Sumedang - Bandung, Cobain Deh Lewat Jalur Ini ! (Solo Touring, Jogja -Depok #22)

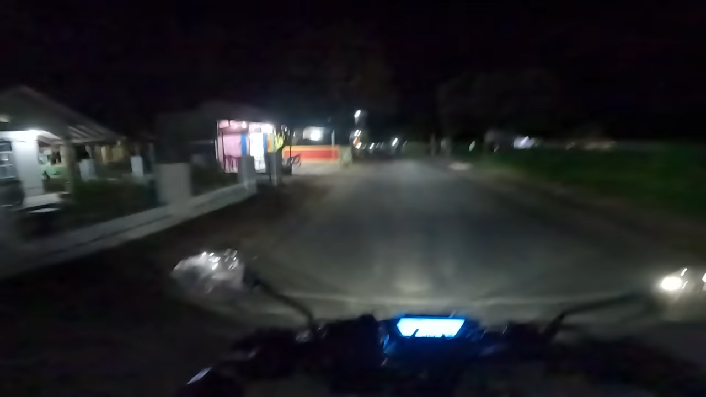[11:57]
Alfanya namanya Warung Ketan. Nah, ini ada penunjuk jalan tapi ketutupan pohon. Ada-ada aja dah. Karena arah tempat wisata tuh nggak kelihatan namanya.
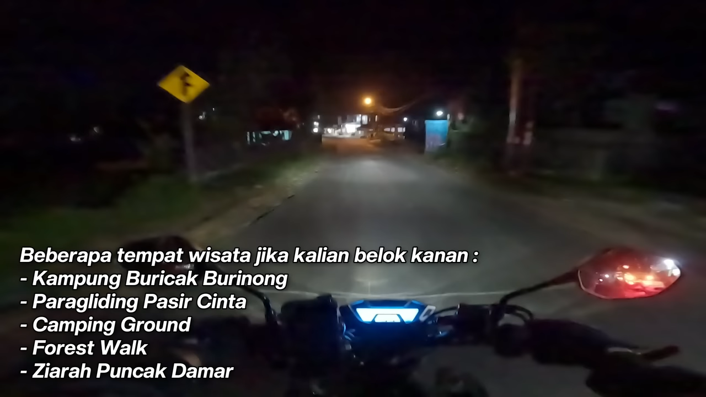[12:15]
Nih kanan sini nih tempat wisata.
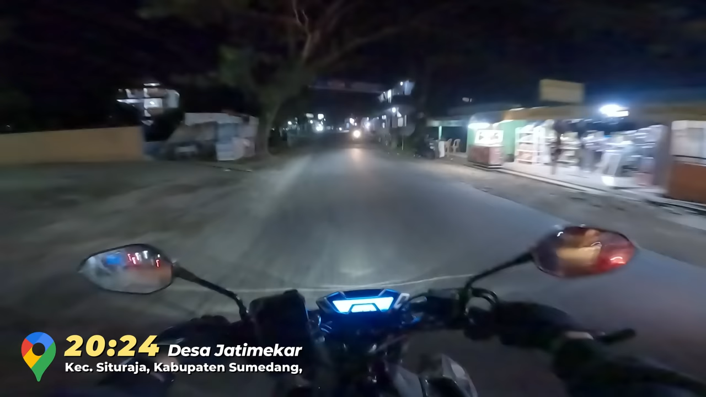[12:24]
SPBU.
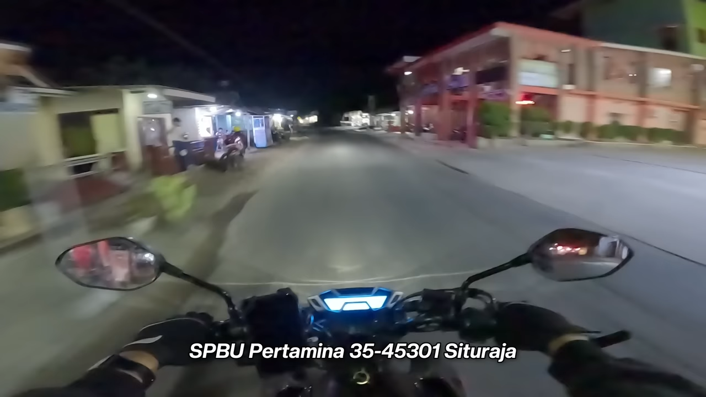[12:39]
Nah, ini daerah Situ Raja. Situ Raja, Situ Raja. Wih, rame nih. Banyak tukang makanan. Tapi setelah saya cek di sini tuh nggak ada penginapan. Nah, ini ada bis nih. Bis apa ini, cuy?
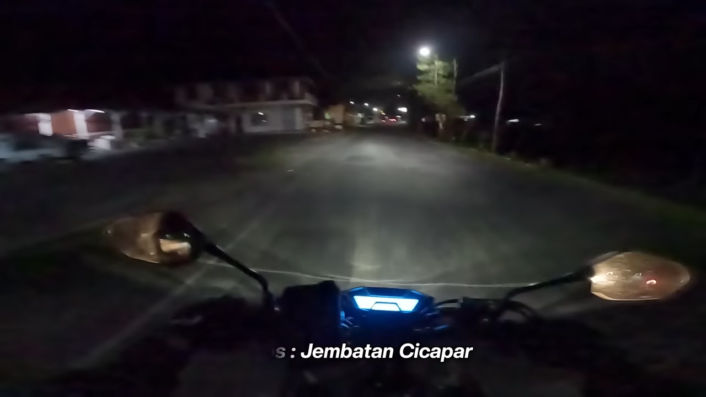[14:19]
Tempat wisata pastinya sini, belok kiri nih. Nih, kiri sini nih.
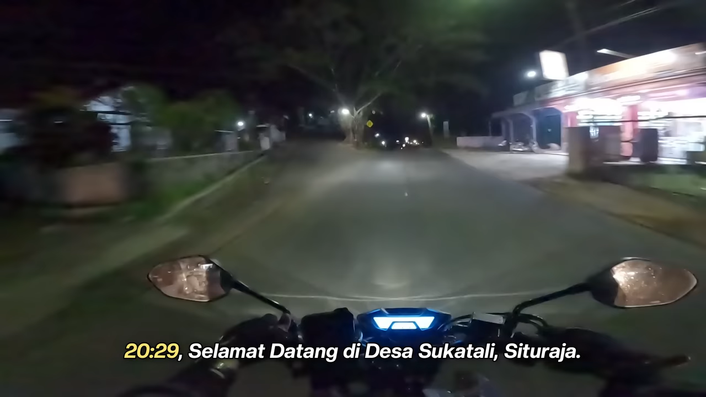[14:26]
Naik ke atas. Sini ada SPBU lagi. Banyak juga SPBU di jalur ini. Motor silau banget lagi lampunya di belakang.
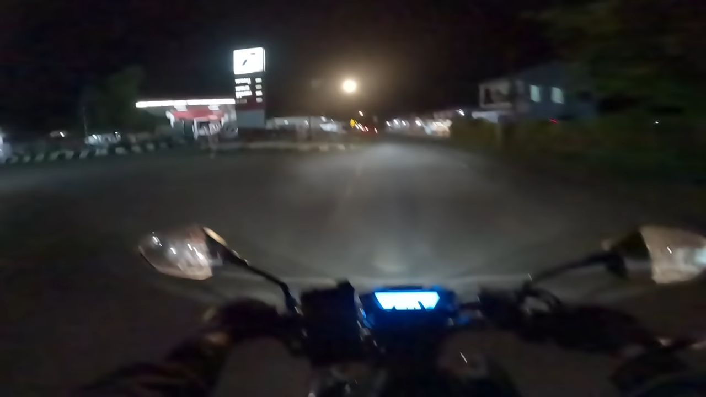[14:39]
Elah. Nah, ini ada bis nih. Bis apa ini? Oh, CBU Wado Kampung Rambutan.
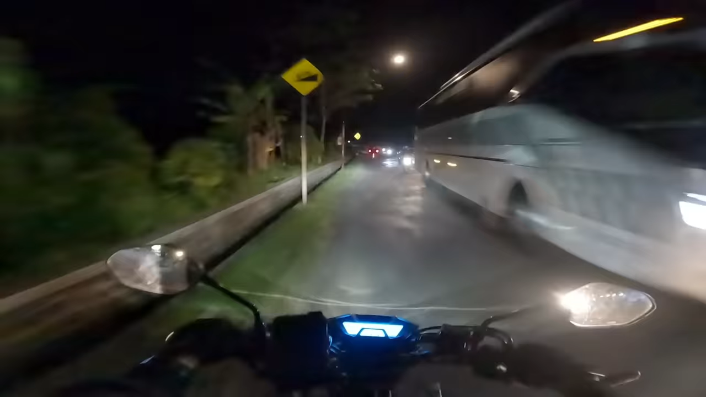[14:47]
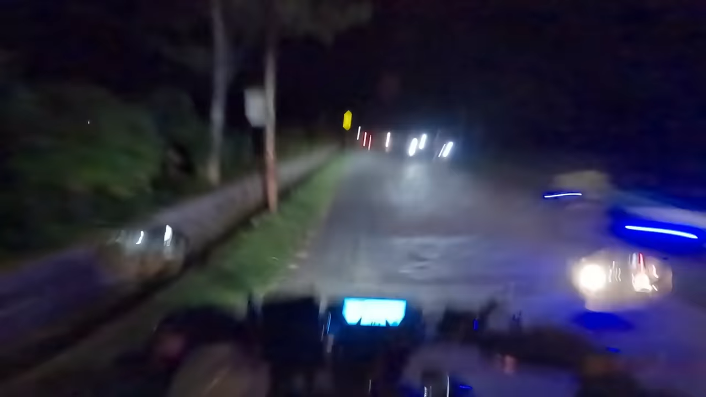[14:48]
Oh ya, CBU ada yang ke Bekasi juga deh. Wado Bekasi, Wado Rambutan.
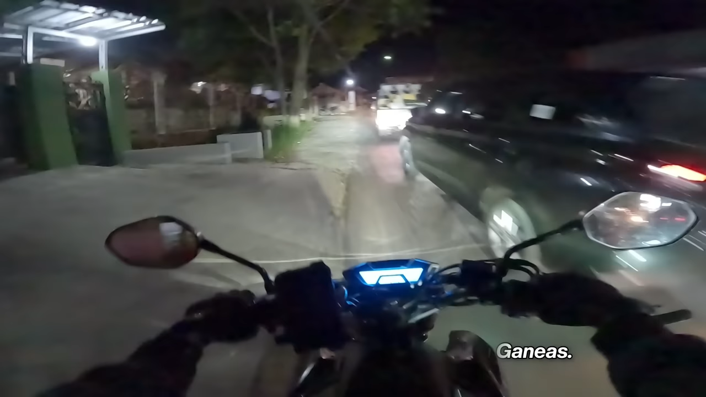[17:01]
Macet apa ini? Gak tutup jalan. Ini daerah. Ada di sana nih. Lurus arah Bandung Cirebon, kiri atas wisata Dayeuh Luhur.
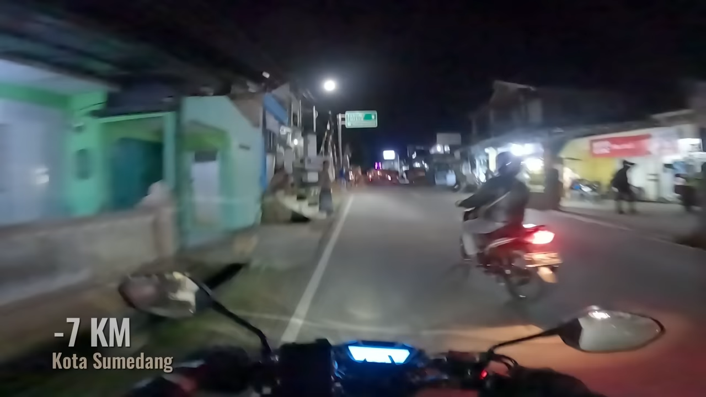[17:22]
Jalan.
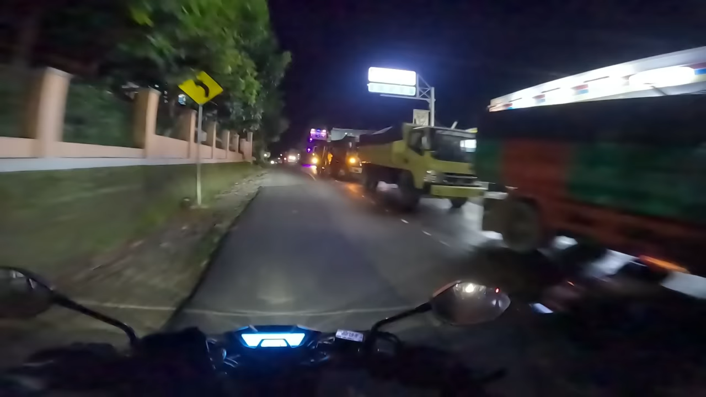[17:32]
Ini daerah Ganeas apa Ganear tadi itu sana.
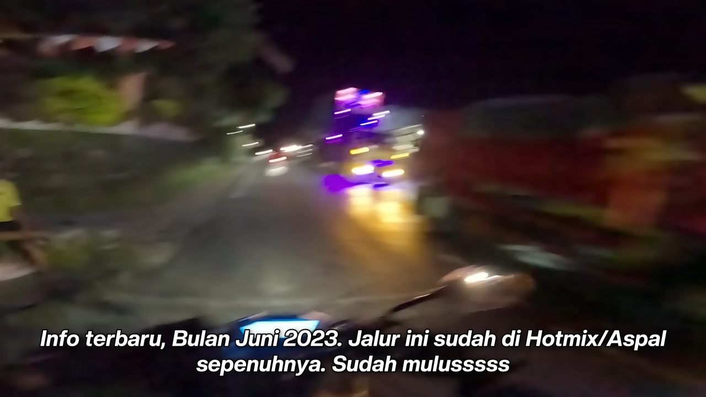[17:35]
Oh, Ganeas. Oh, masih buka tutup. Ini ada bis nih. WT Wado Bekasi.
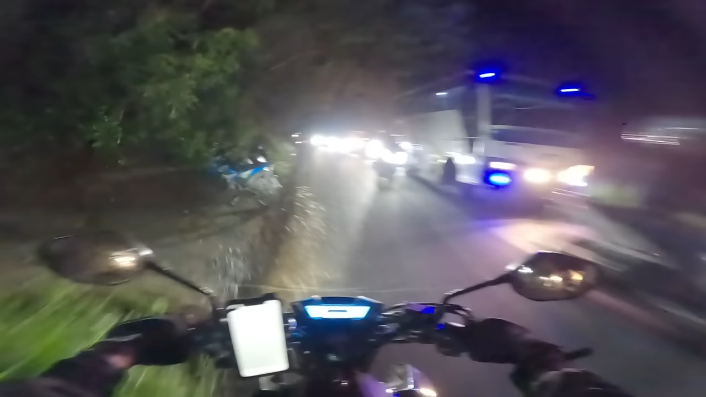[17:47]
Oh.
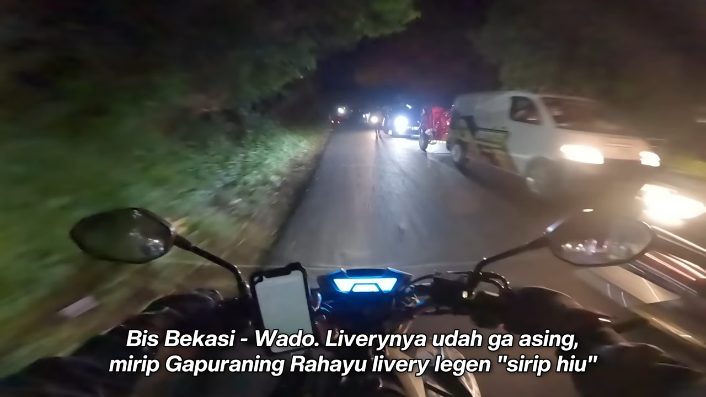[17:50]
Yang tadi itu bis WT tujuan Wado Bekasi. Nah, ini jalannya udah bagus nih. Tapi nggak ada garis marka jalannya. Ya semoga aja nanti sampai waduk kayak gini jalannya nih. Enak banget. Tuh. Aspal mulus. Tadi pengerjaannya baru sampai daerah Ganeas.
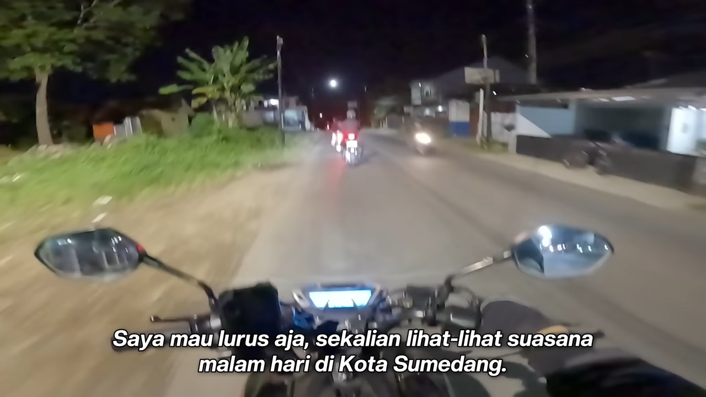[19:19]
nembusnya ini juga apa namanya? Sumedang. Nih, alun-alun Sumedang Utara. Kiri Bandung, lurus Cirebon.
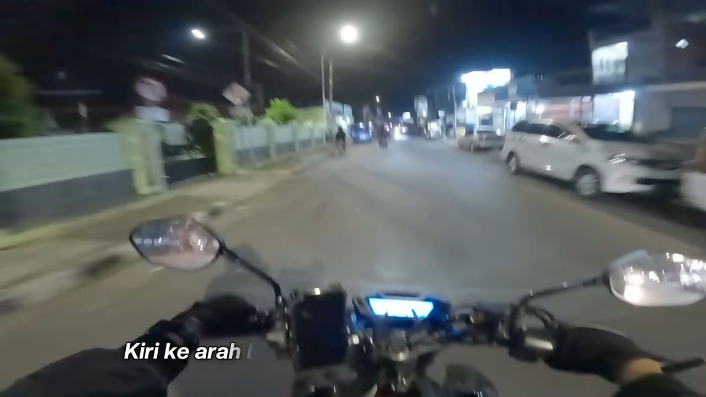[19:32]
Kita lurus.
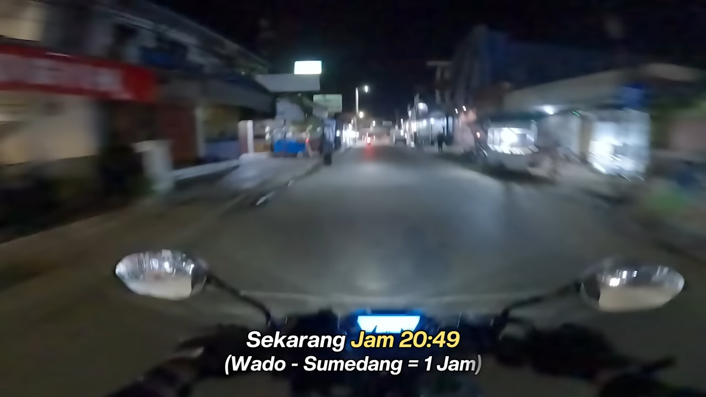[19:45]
Nah, ini kiri Bandung, kanan Cirebon. Halo, bingung deh. Ini Sumedang Kota nih.
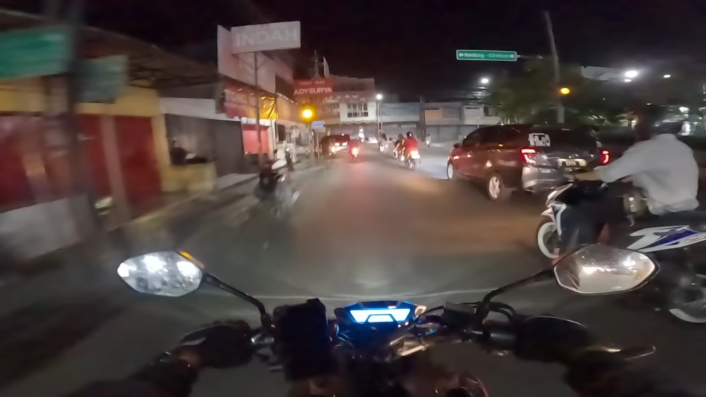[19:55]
Yuk.
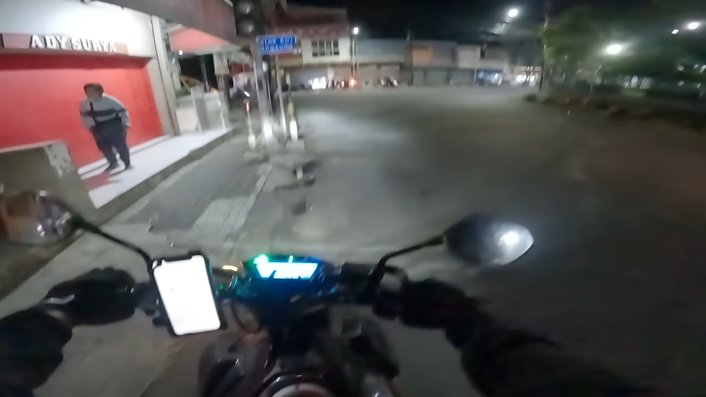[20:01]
Ini ambil kanan nih. Ini Taman Endok Sumedang nih. Hei. kita ambil kanan, lewatin
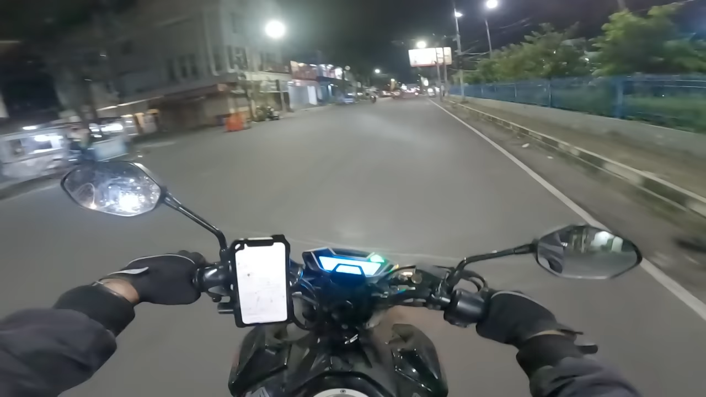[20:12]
Kota Sumedang.
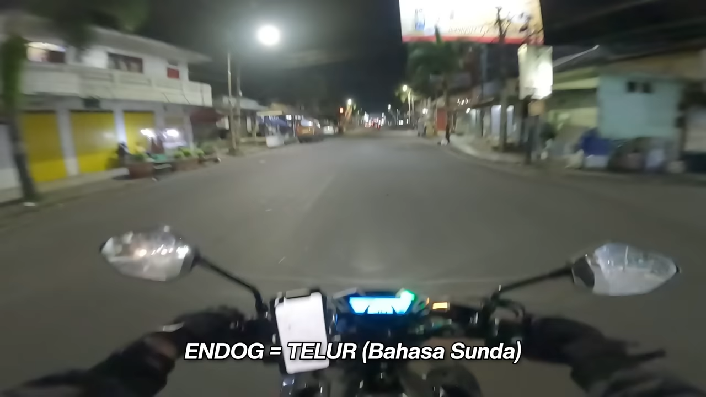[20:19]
Nih suasana malam-malam di Kota Sumedang nih.